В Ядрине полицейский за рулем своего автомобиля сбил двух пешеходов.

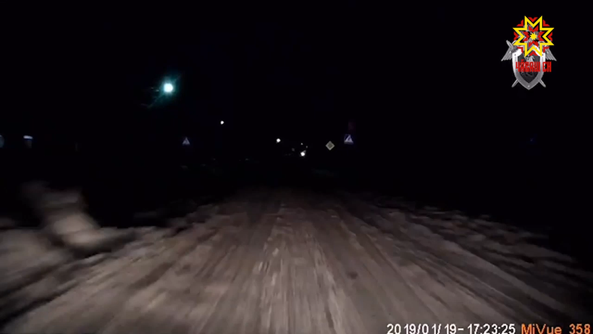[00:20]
управляя личным автомобилем Kia Rio в состоянии алкогольного опьянения, совершил наезд на двух женщин,